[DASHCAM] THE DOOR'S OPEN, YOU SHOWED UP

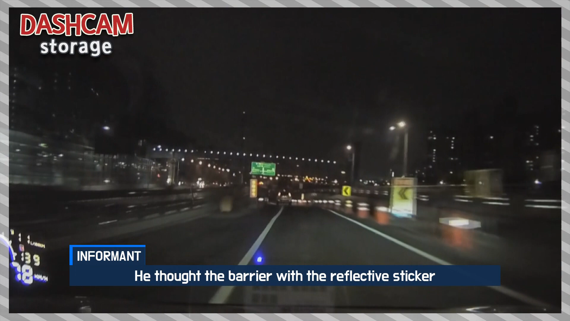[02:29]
반사 스티커가 부착되어 있는 방호벽이 계속 이어져 있는 줄 알고 아래로
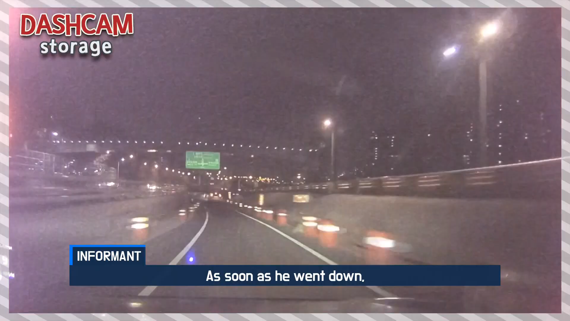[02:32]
내려가자마자 공사 방호벽이 짠하고 나타난 거죠.